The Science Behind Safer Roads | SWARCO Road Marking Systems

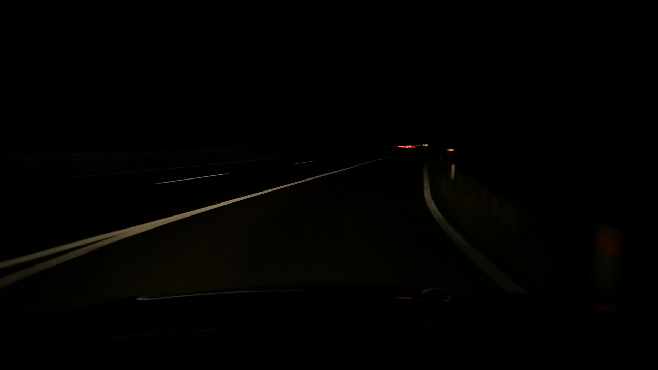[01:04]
robust SWARCO Road Markings provide safe guidance on the world's highways with the best visibility and highest retroreflection. There is a reason for SWARCO's leading position.